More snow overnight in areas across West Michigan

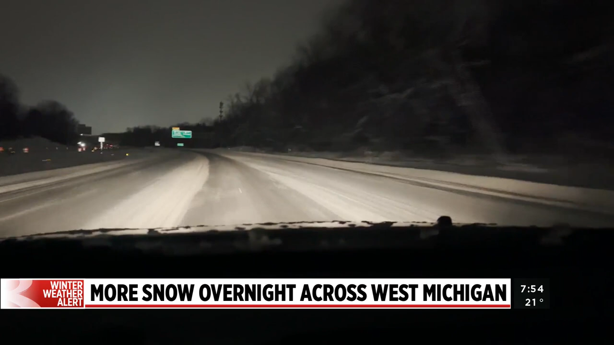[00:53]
to see the markings and there is light out right now so you might still be able to see those markings but definitely not clear by any means. This is the drive on Michigan Street. Not too bad.